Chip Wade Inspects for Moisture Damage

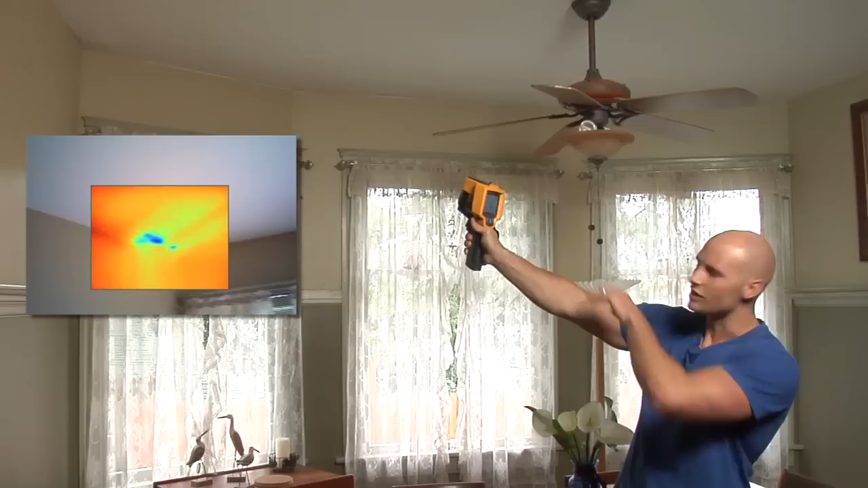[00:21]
What that could be is some possible water leaking from maybe a fixture or a bathtub upstairs. We'll have to go check it out. But if you look on the ceiling, you notice that it's been painted. You can't really tell anything's wrong now.
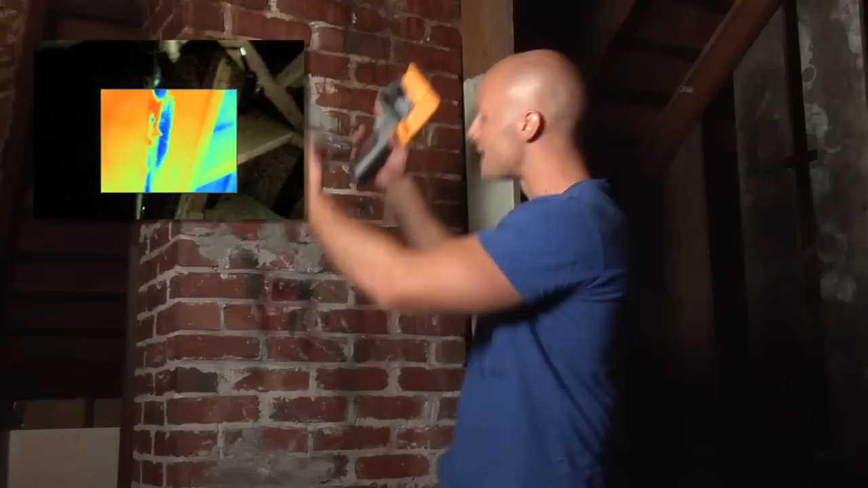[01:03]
Over time, the water can come down the chimney, penetrating the ceiling below, causing real damage. And that's information any homeowner would pay to know.